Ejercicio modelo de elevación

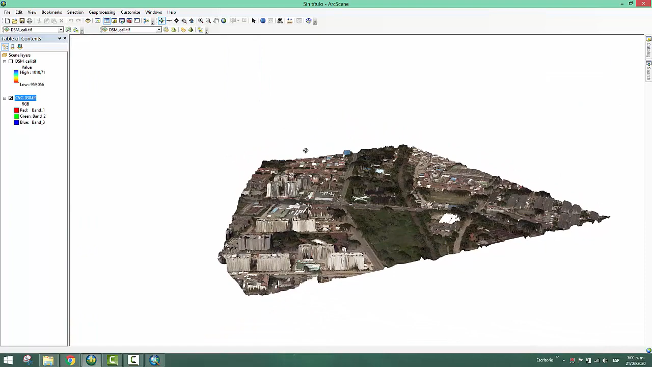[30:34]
En el término técnico es drapear cuando se coloca la imagen raster,
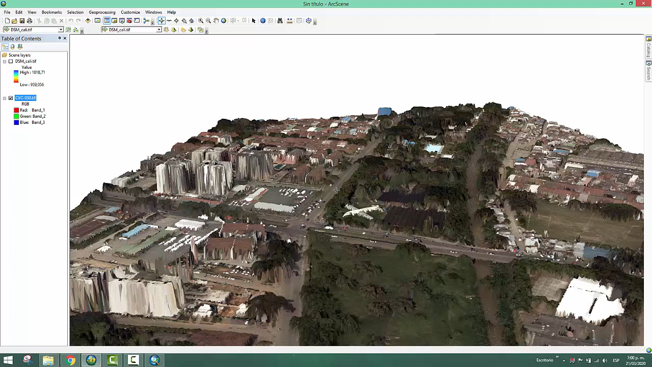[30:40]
en este caso la ortofoto, sobre el modelo de superficie.
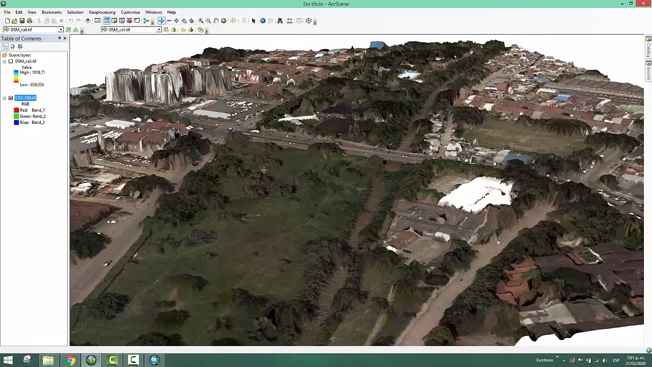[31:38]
En este caso, pues estamos viendo el parque del avión aquí en Cali.